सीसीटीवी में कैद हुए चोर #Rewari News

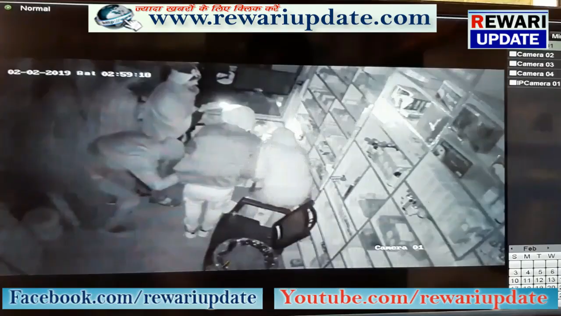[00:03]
रेवाडी में चोरों ने जमकर आतंग मचाया और तीन दुकानों के ताले तोड़ कर चोर नगदी वेसमान चोरी करके फरार हो गए